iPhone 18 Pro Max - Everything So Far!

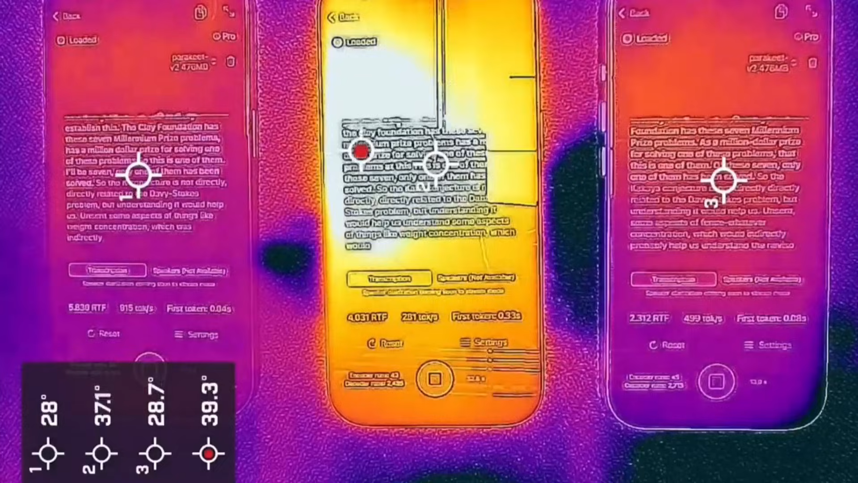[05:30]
While the iPhone 17 Pro hits roughly 42 degrees Celsius, the iPhone 16 Pro runs substantially hotter at nearly 45 degrees Celsius.
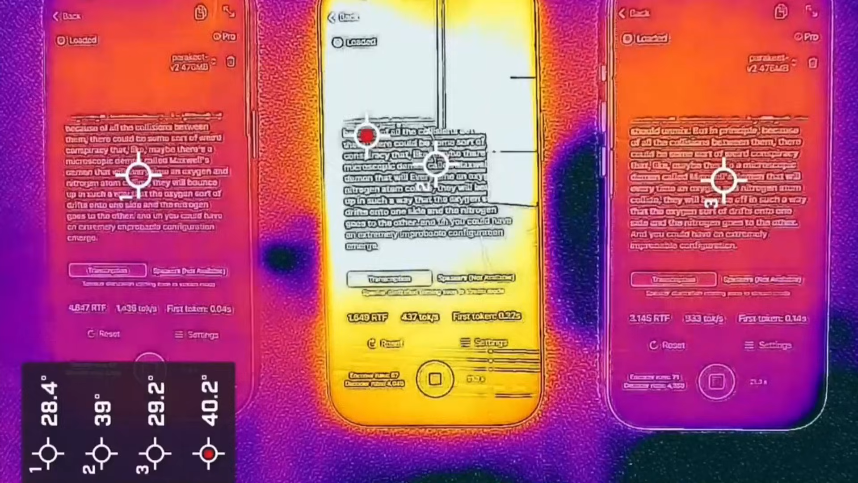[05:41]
You can also notice the benefit of the 17 Pro versus the glass back of the vanilla 17 model,
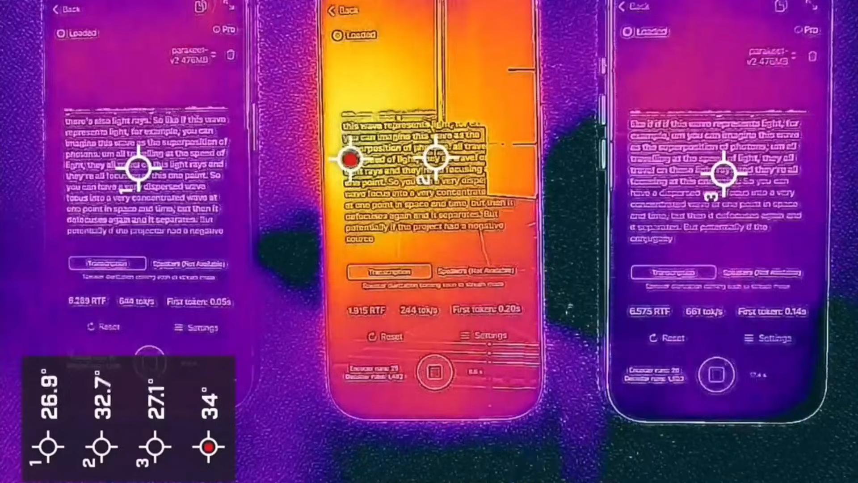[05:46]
which gets hotter at approximately 44 degrees Celsius to 45 degrees Celsius.